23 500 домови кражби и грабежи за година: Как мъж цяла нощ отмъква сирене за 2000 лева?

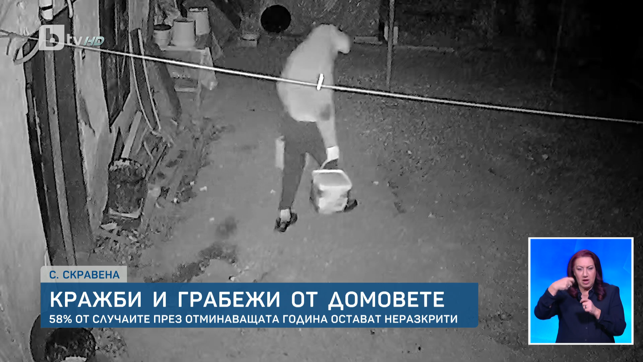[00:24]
Скоро от записите става ясно, че в продължение на цяла нощ този мъж отмъква овче сирене на стойност 2000 лева на няколко курса.